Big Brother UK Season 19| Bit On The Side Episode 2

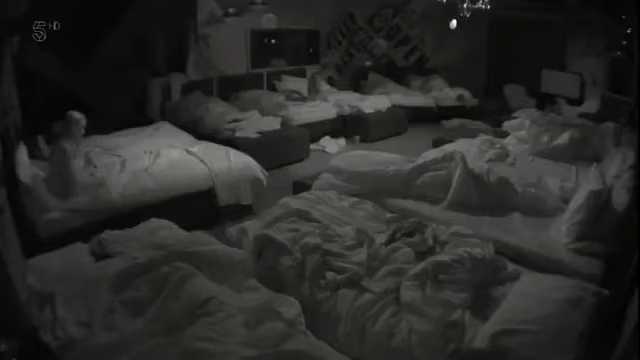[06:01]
So this is what was going on. They're in the bedroom.